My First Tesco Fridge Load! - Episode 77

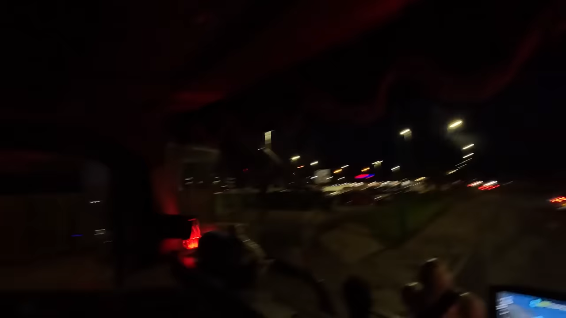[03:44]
There's a big Tesco extra in there at Dundee I'll tell you something by the way, it's been a while since I've driven a trail up without rear steer And bye f***ing Ah, I miss it
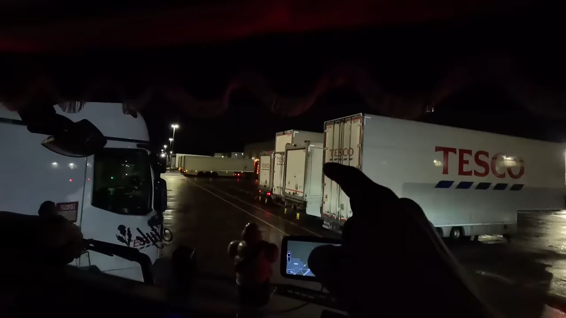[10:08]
The one in between the two deckers. For Glasgow Street. In Glasgow I assume. I'd hope so.
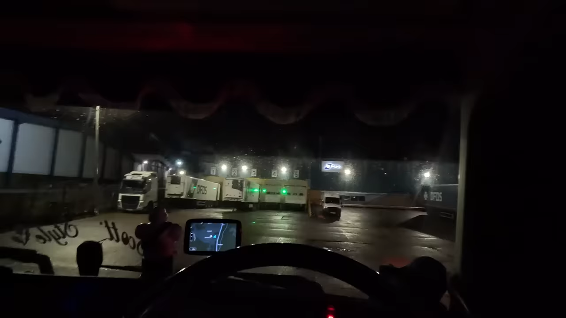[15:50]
And we're here at DFDS Lark Hall and we're picking up that flatbed trailer right there.